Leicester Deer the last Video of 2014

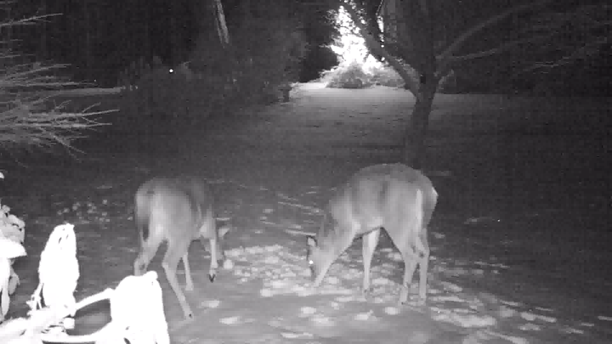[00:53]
This shot you're looking at right now is from a new camera location that I hadn't previously used. Prior to installing this camera at this location, I had two other cameras out here by the apple trees, and we took quite a few pictures from those. I added this third camera to give it a little bit better perspective, and we really got some pretty good pictures. As you can see, you're looking pretty much just on at Bond Street, right at the front of my house.
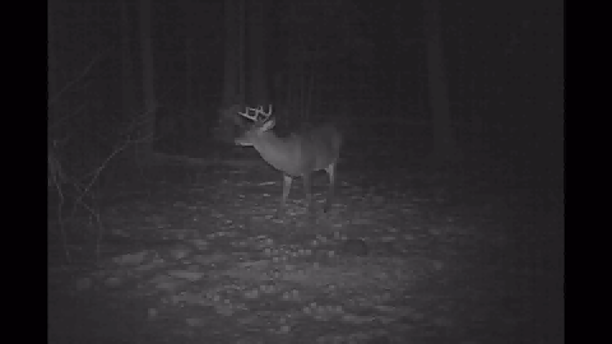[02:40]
And did we find some bucks? As you can see right now, we get a nice little 8-pointer show up. Boy, he looks pretty big. But he's looking around. And if you look real close, you'll see a set of eyeballs. Now that 8-pointer looks big. But he's going to look back here in a second. And again, see the eyeballs coming? This guy gets scared. The big granddaddy's coming. Now this guy coming out of the woods is an 8-pointer and a half.